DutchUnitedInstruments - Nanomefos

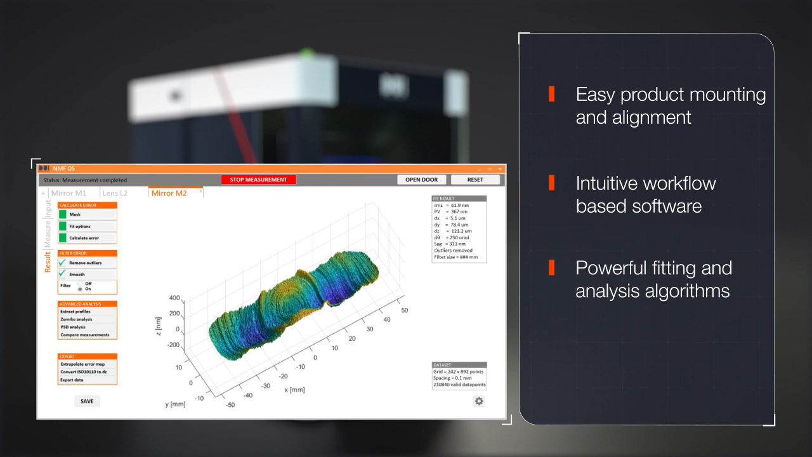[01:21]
powerful fitting and analysis algorithms, and data export for iterative machining.